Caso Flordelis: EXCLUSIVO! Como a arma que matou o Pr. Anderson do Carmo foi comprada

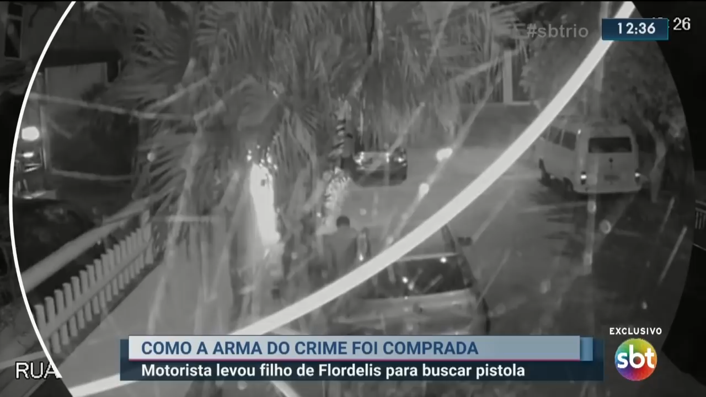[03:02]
Os dois estavam neste carro, que aparece nessas imagens, dirigido por Flávio na madrugada do crime. Mostrando um pacote de dinheiro a Daniel, Flávio disse a Daniel, de acordo com o depoimento, que estava comprando essa arma porque não poderia usar a dele.